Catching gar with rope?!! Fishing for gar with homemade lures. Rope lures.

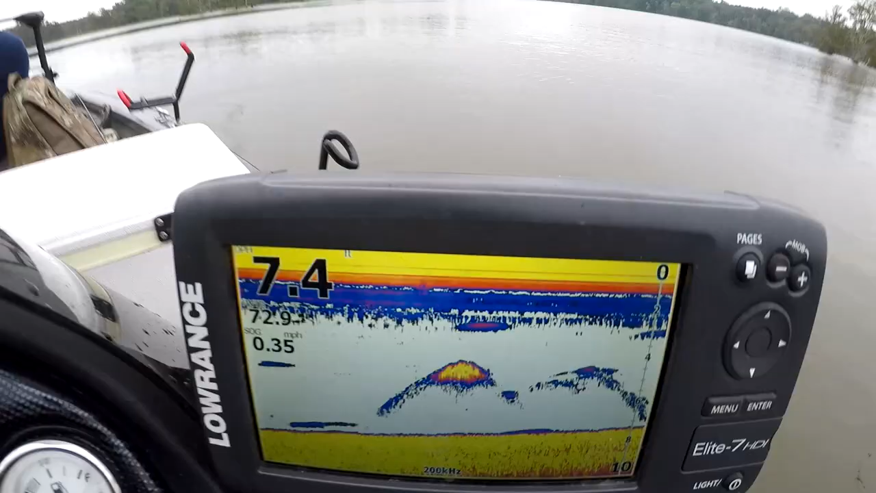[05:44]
On screen: speed 0.35 mph
Look at the size of some of the marks here on the down imaging sonar. It's that's massive. There's like a Soviet sub down there.
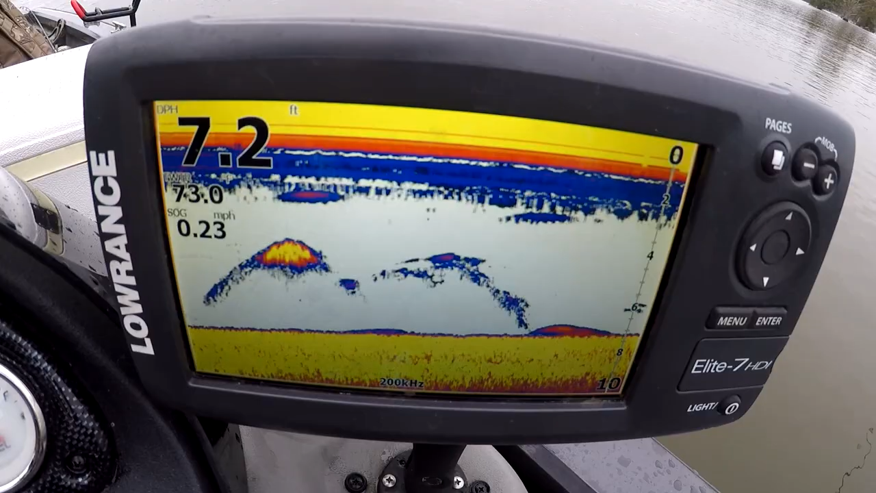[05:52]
On screen: depth 7.2 ft, speed 0.23 mph
All right, so I got a hit, but it did not last.